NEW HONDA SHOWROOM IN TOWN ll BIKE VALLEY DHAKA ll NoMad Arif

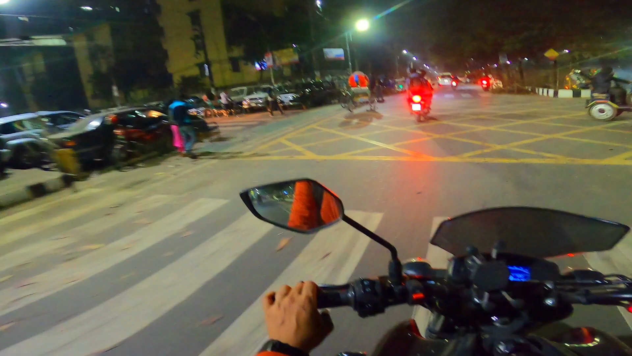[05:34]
আর এরপরে শেষ মাথা গেলে পর্যটন কেন্দ্রটা, আইসিটি ভবন, তারপর হচ্ছে নির্বাচন ভবন।
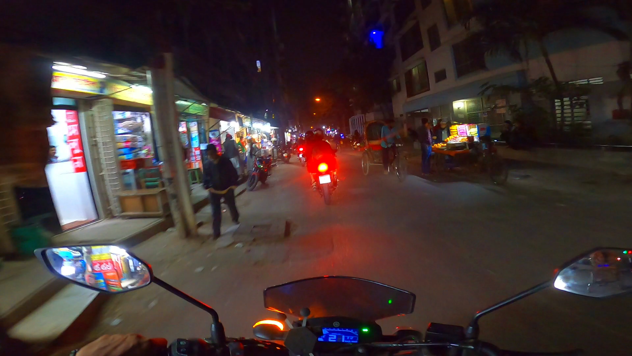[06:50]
টাউন হলের উল্টা সাইডে গুলিতে ঢুকলাম আর কি, কোন জায়গায় দেখি করে নেওয়া যায়, করে রাখবো ভাই, কাজ রাখা তো যাবে না।